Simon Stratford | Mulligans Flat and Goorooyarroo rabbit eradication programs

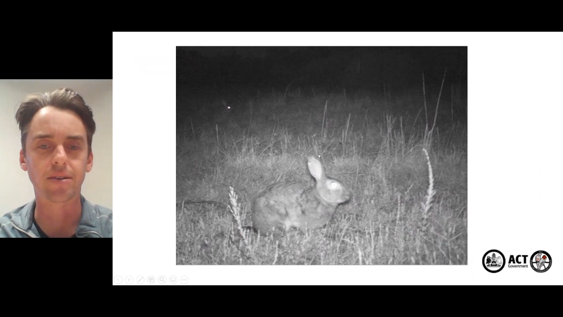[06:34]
front and center but also up the back they are sort of quite hard to find towards the end of the program more or is it a rabbit is it not a rabbit.